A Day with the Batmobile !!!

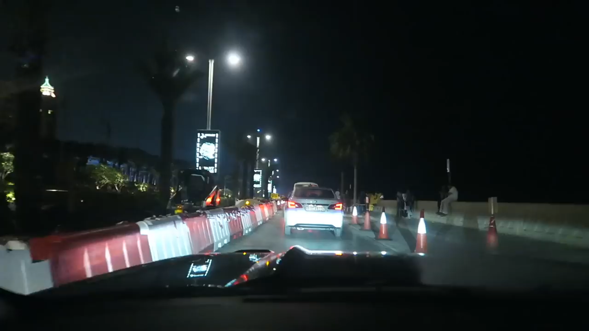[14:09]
Traffic has picked up a little bit, but not too much. But check that view out. That's ridiculous. That's awesome.